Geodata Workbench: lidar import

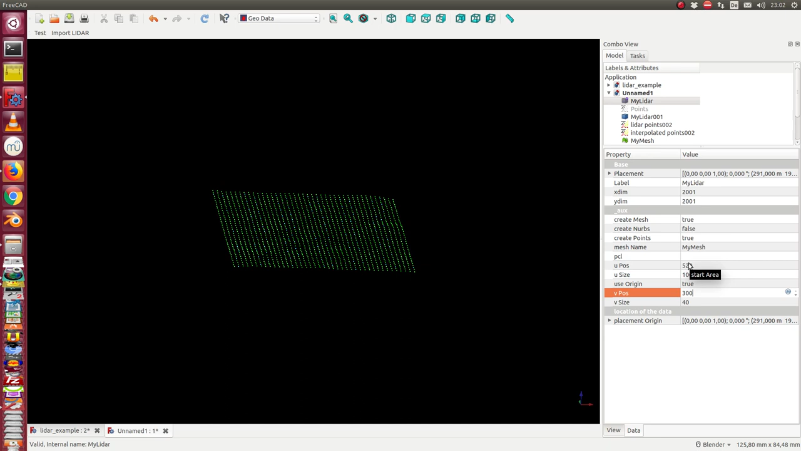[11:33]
Okay. Then something new is calculated. Take some time. So we have the data already here. So now we see the data in this place. I delete the
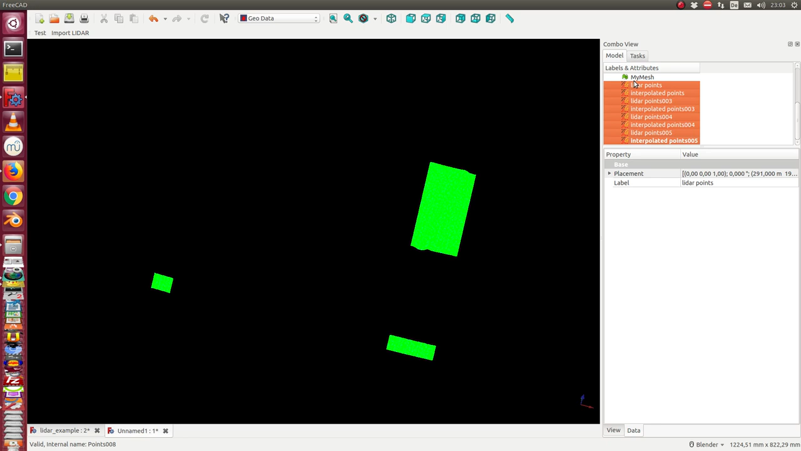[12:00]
results between. I also can delete this. And now we have the data in this place. And now we have the mesh here.
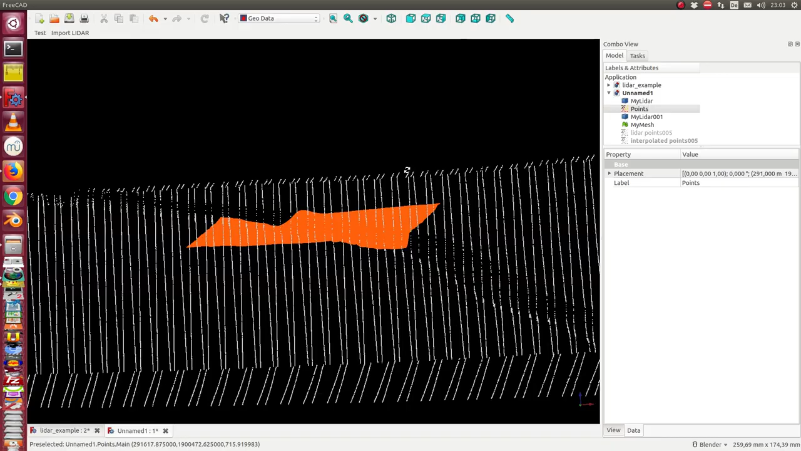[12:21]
And in this case we see here this channel. Once more I hide them and I display the points. The complete data set we see here. This path.
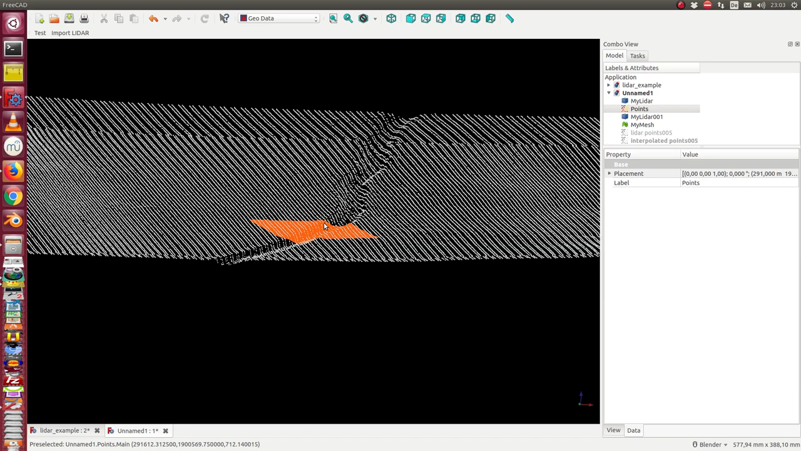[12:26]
And we see how the path runs through this area.
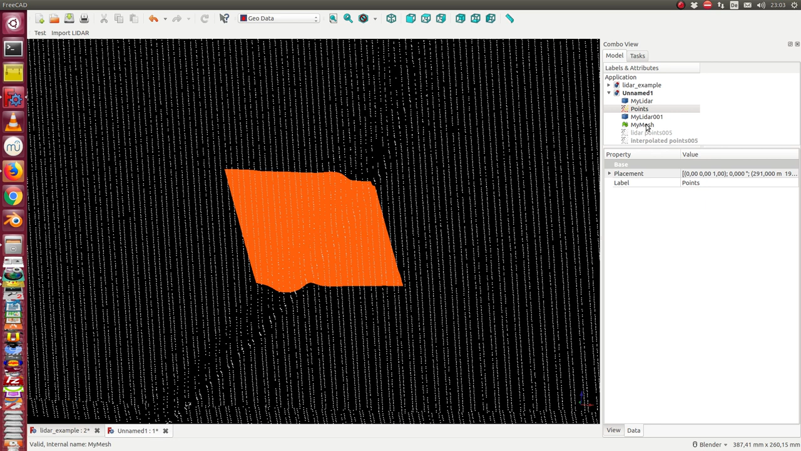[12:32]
And this is the mesh. And once more I hide the mesh.
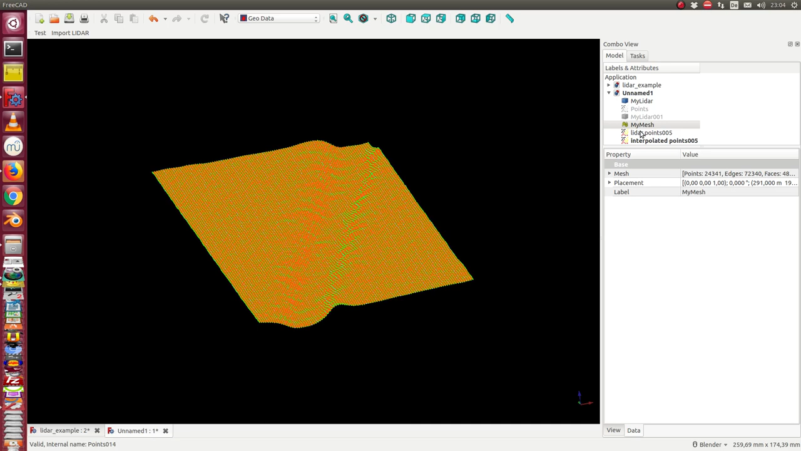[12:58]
So I hide this. I go back to the later object. The later object is a Python feature. And now. Oh it's a false one. This one I need. So there are some naming conventions still here. And I will optimize it next days. I say now I want to create the NURBS.
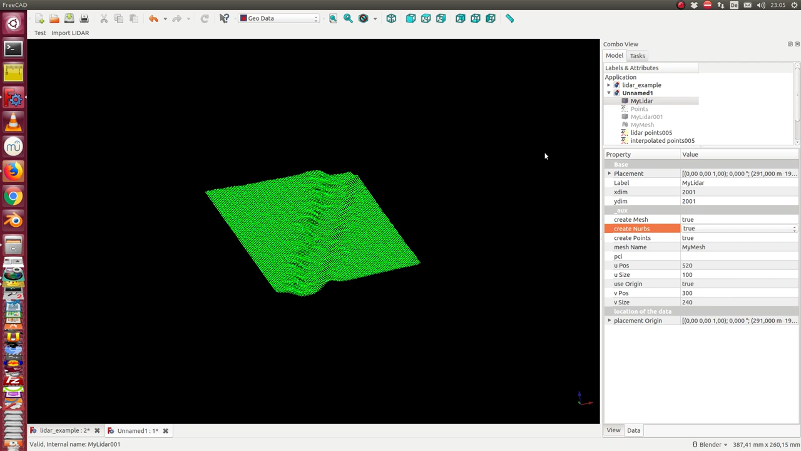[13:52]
These are 24,000 points or 1,000 poles of this area.
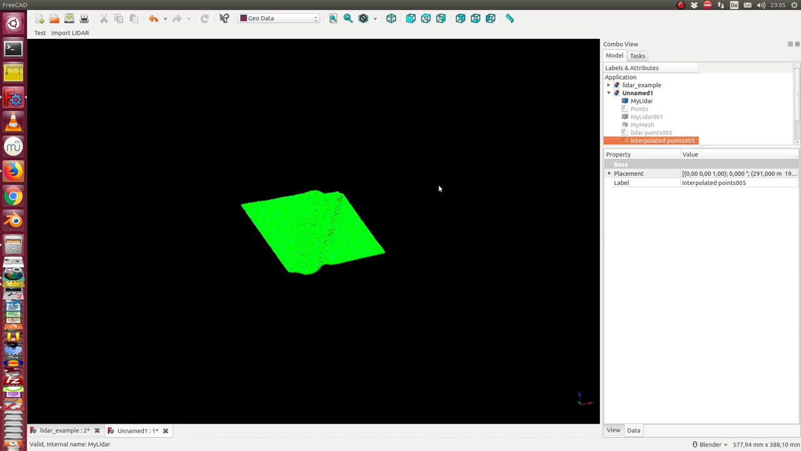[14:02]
So let's wait. And look what it happens. Okay. We have it again. And we can now say once more.